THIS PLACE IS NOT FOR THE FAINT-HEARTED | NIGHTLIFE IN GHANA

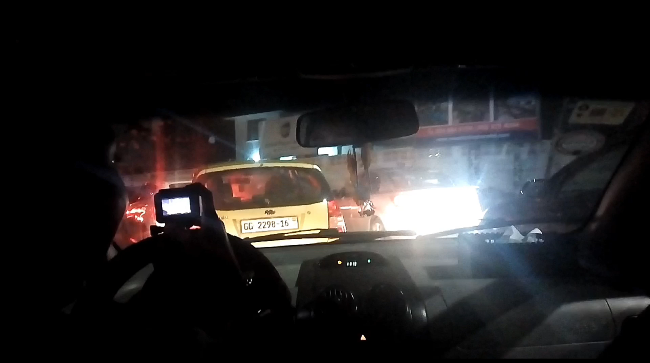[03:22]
So you guys, there's traffic now at 11. Wow, people are supposed to be sleeping.